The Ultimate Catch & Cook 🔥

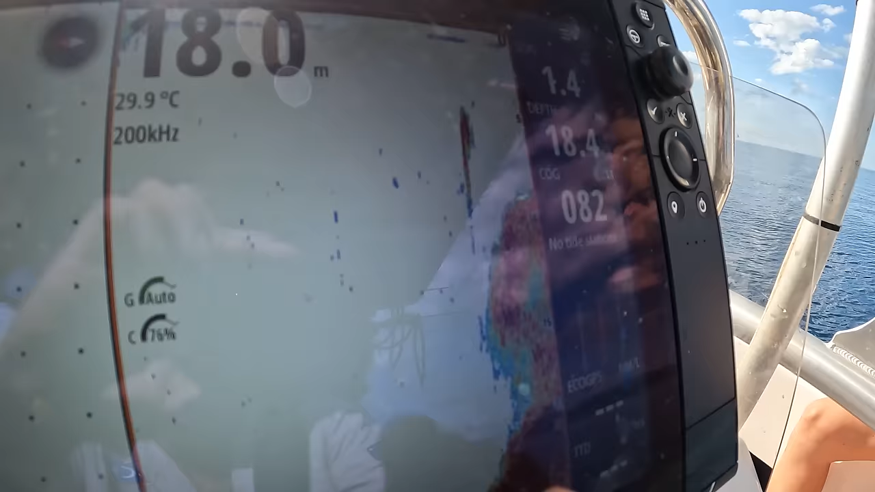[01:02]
On screen: depth 18.0 m, water 29.9°C
We've just found somewhere that comes out of 23 meters up to 18.